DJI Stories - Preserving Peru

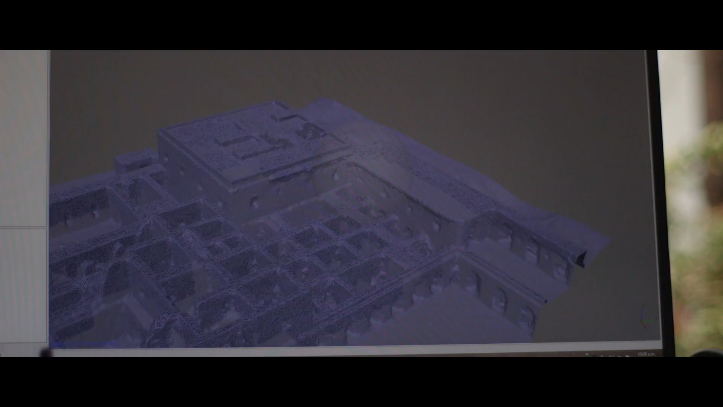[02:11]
So that you can, with the model, measure, weight, calculate, assess damages, assess and define planning.